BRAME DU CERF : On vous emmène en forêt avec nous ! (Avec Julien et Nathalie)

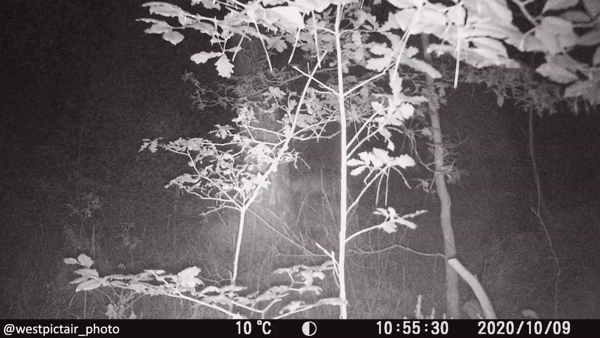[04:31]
Cependant, dans la semaine qui a suivi cette tentative, le piège photo-caméra de Julien a détecté des petits visiteurs, prouvant bien le potentiel de ce lieu.